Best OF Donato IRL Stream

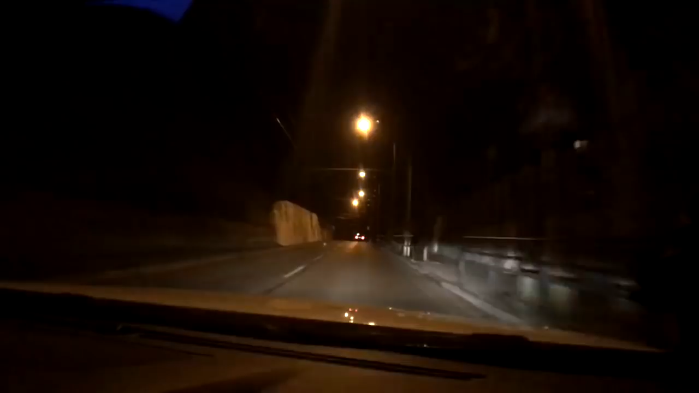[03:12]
Treba dávať blinker na poslednú chvíľu, ty skurvisín. Čo s tebou?